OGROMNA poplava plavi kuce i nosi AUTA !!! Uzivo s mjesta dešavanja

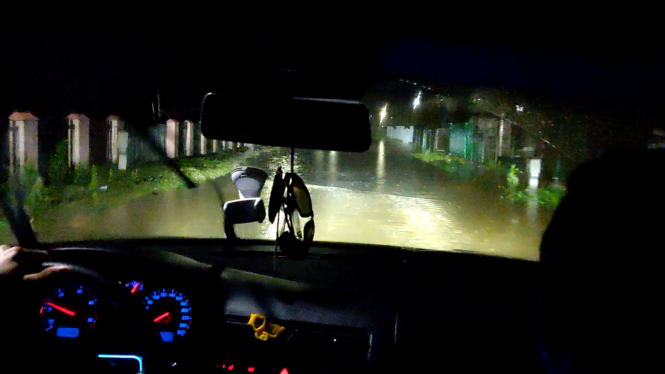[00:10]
Znači sve, sve preko ceste voda.
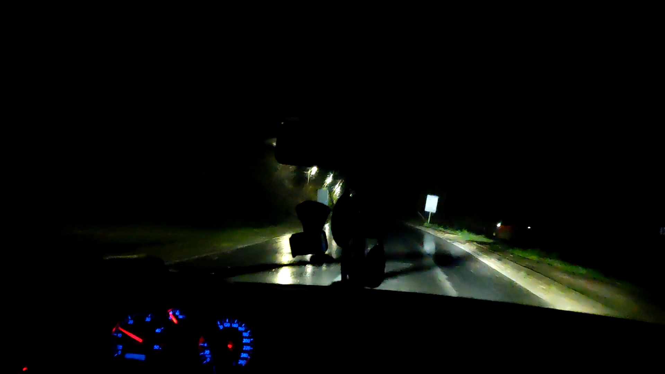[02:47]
Izlilo, voda, suje, ove sve kuće ovamo, snimaj. Sve u prvoro, znači kuća dolazi, do ulaznih vrata, na neke možda koje nemaju.
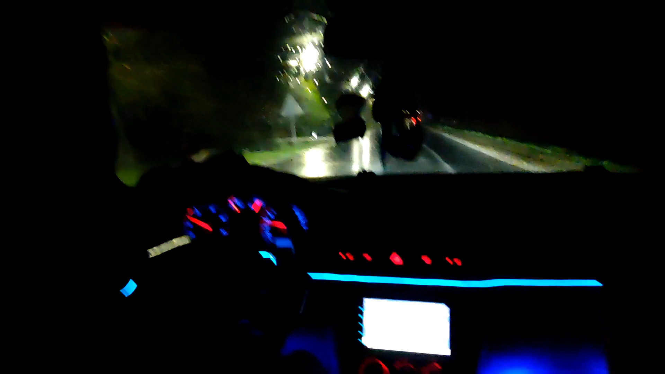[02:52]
Dumu, možda čak i ulazi u kuću. Božemene, Dumu, podamen, trisok. Tako da ovde, ovde je bolja situacija, ovde je više... Liža, nećemo preglasnom za sad i ono dok snimamo. Znači, tu je naš prijatelj. Šoper, šoper legenda.
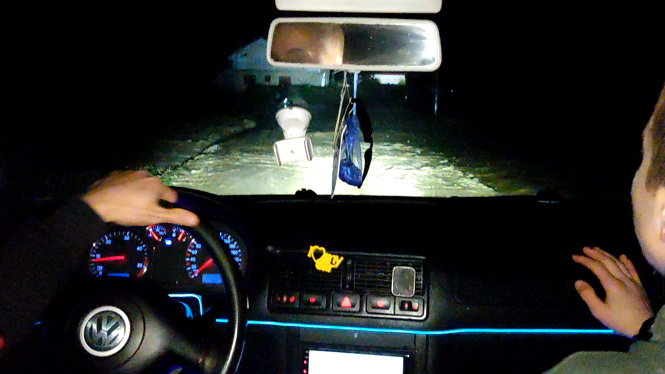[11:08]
Idemo dalje. Eno ljudi, vidite auto. Da se vidi auto u i.
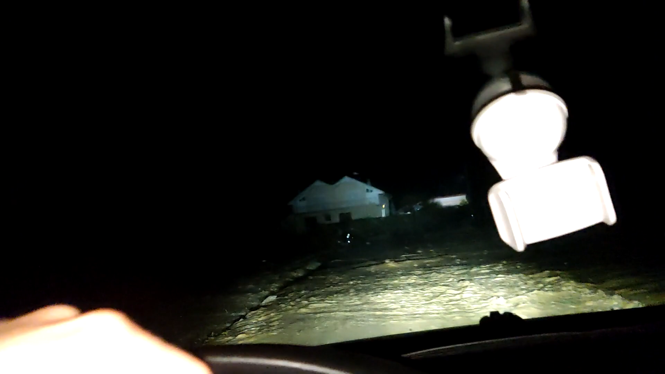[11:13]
Tu evo ja sam zakrđio do pola. Eno auto u onde. Daj meni maku izaći u onde.
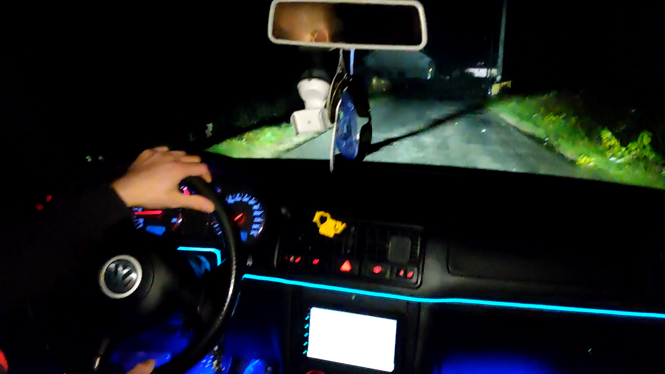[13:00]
Aj, aj, samo plako. Samo plako, nećemo da žurimo. No. I osad voda?
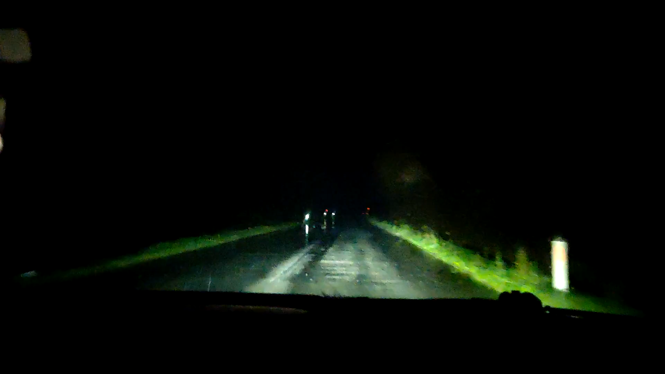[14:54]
Ima vode još uvijek dosta. Znači, vraćamo se voda staje još narastav.
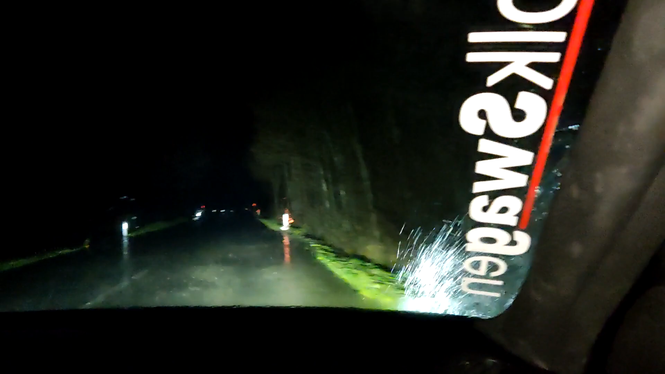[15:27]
Znači, voda ogromna, raste. Ovama sve pod poplava.
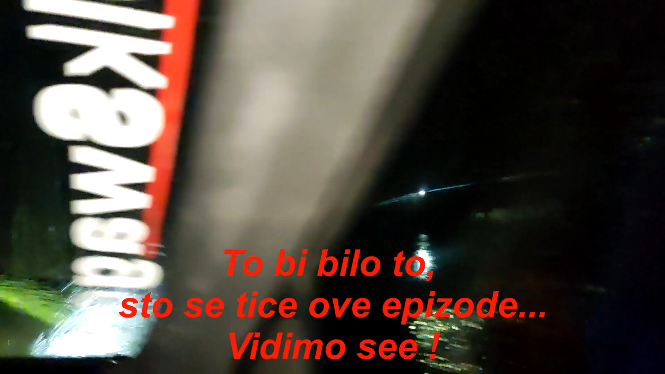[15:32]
Pogledajte vi ovo. Znači, voda ogromna. Znači, sve, sve je puno vode, apsolutno sve. Cijela cesta, sve.
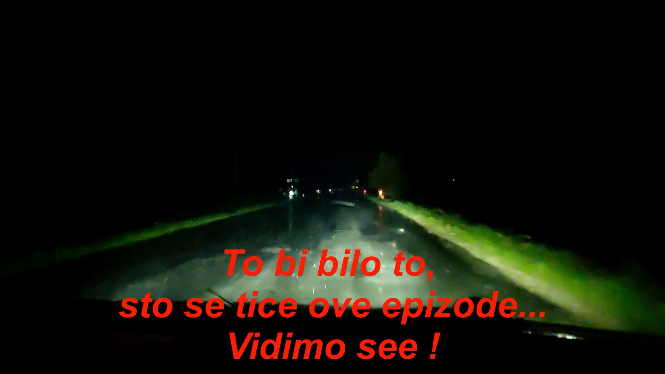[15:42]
Pogledajte i šta je tu vode.